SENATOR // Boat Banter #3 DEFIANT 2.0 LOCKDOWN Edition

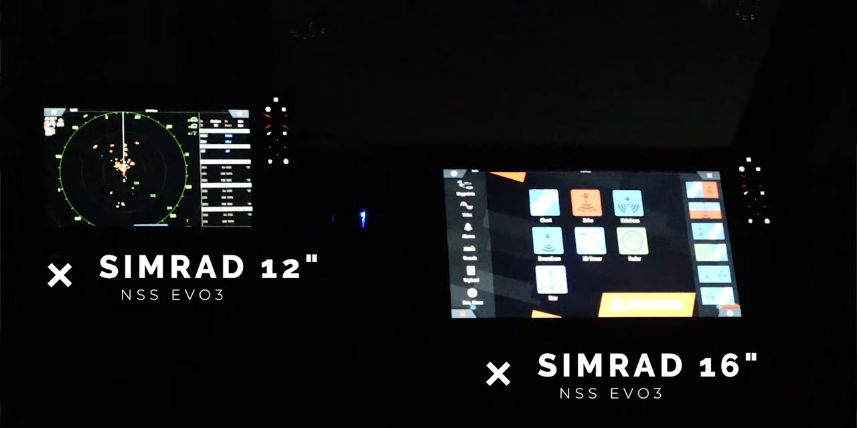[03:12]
Also with Simrad desktop I've got Senator Battleship Wrap as a desktop cover which was pretty cool actually.
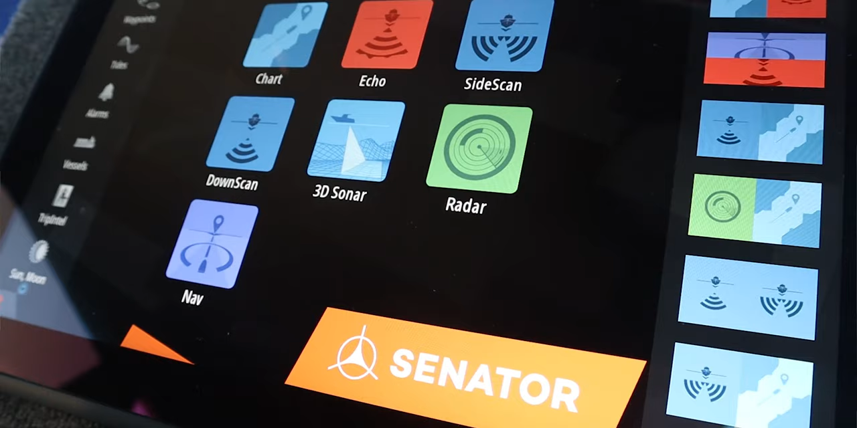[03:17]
The 12 inch up on the dash I purely use that for echo or at night I run radar on it.
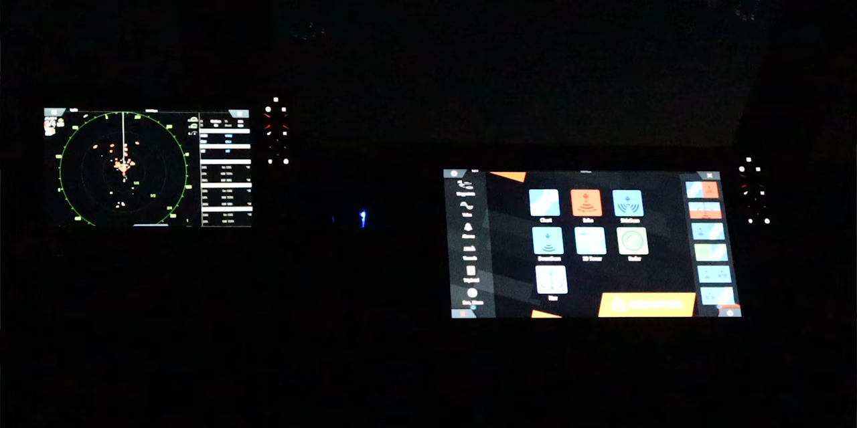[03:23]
On the dash here the 16 I'll run everything on it but generally it's charts and echo.